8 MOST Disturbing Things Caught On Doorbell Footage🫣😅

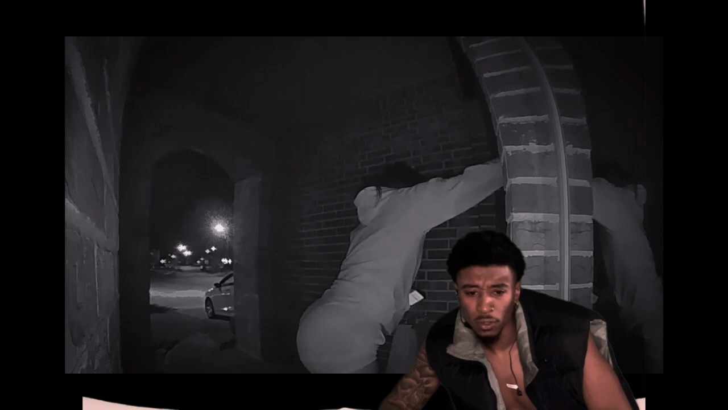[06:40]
remembers waking up to a metal clinking sound but didn't think much of it until she noticed damage to
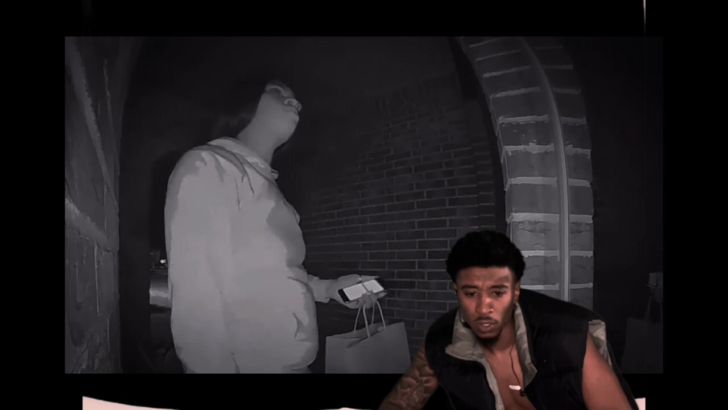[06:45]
the outside of her house the next morning this caused her to look back in the
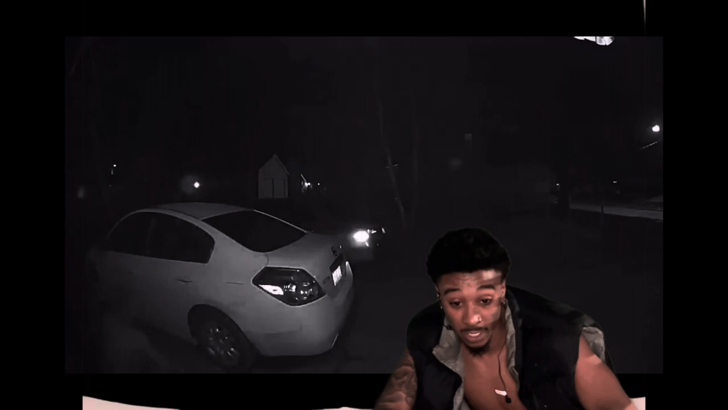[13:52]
immediately after he hides behind the parked car he's seen crouch down holding some kind of club in his hand breathing heavily and sweating profusely this is ugly bruh he nervously looks like it forward from the street to back at the house's front door